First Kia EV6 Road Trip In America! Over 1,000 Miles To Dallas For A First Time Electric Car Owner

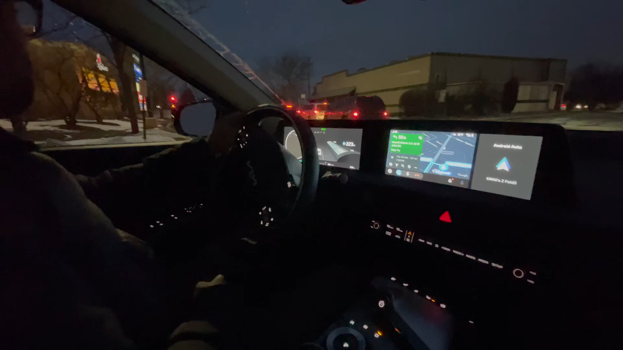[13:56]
The problem is the infrastructure. As Kyle has been saying. Yeah. So you would have the same issue with a R1T. Yeah, that's not gonna solve the problem. Give me a bed that I can move stuff with. Yeah, there you go. Just making our way through Hodgkins. I keep forgetting the name of this town. Hodgkins. 227 miles on the gasometer, down at 92%. So the range is going up, the percentage is going down.
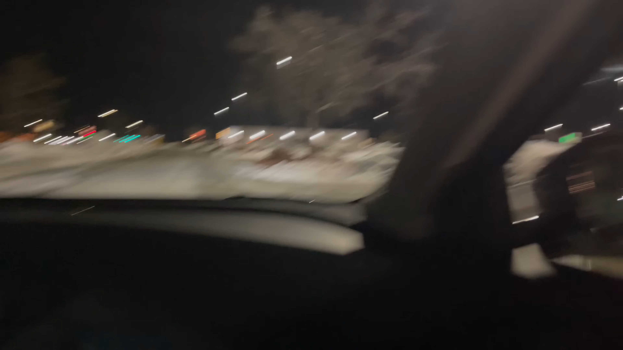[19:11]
Who's charging? Oh, shit. Mach-E. Are we being iced or is that a...
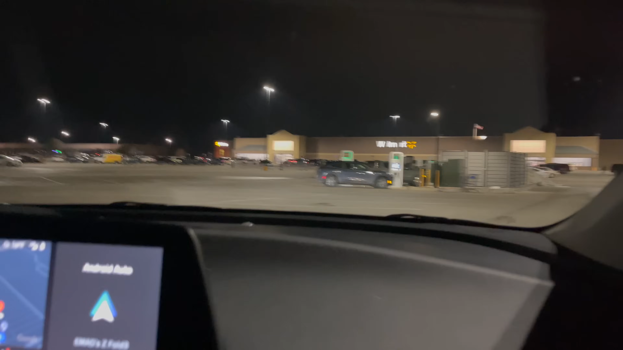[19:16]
That's a Rivian. Oh, it is a Rivian. Yeah, the wheels, I could tell.
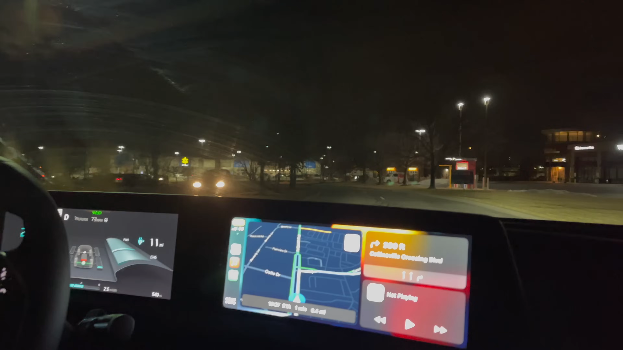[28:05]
And there's a Starbucks in front of it. And there's a Starbucks right there. And the Verizon stuff. Like, this is like an 8 out of 10 so far. The safety score rating? Safety score. Yeah.
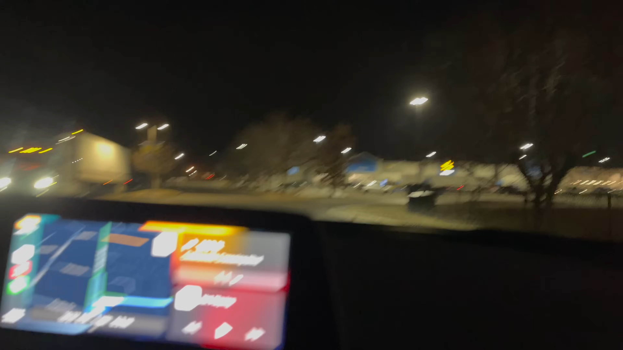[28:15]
Oh, it's a fountain. Oh, there's a bunch of them. Bunch of chargers. Will we see anyone else? That needs to be the game. That needs to be...
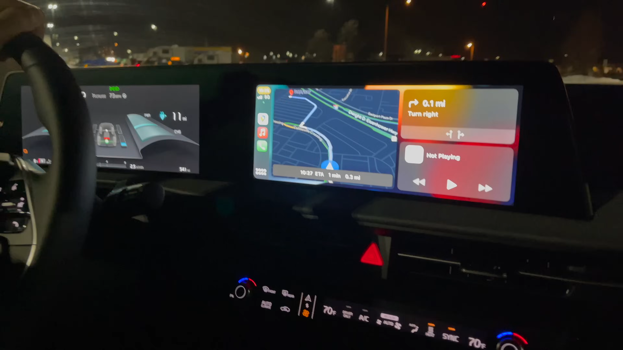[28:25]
Yeah, what vehicles are we going to see charging?
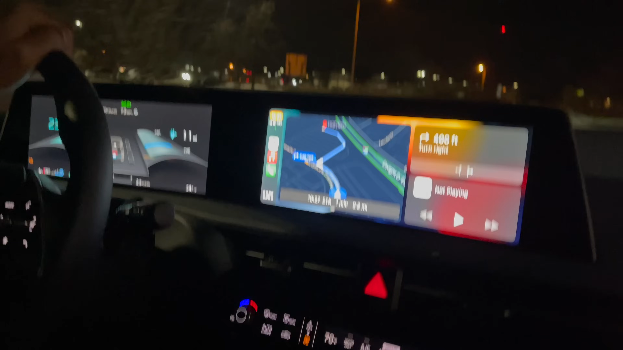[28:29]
So far, it's been Kona Electric, Mustang Mach-E, and Rivian R1T. Nobody today. And this one's empty.
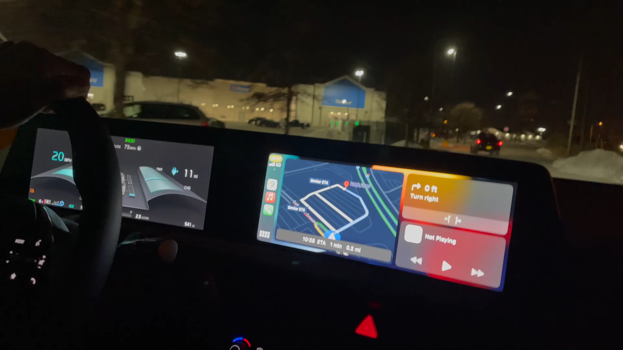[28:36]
Wait, is there snow in front of one of them? Wow. There is.
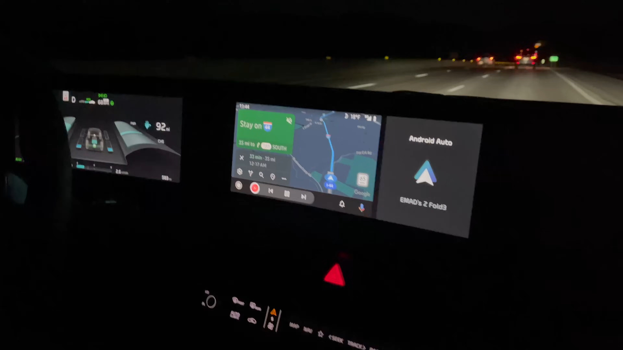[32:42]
All right. We're at 50% state of charge, 92 miles on the guessometer.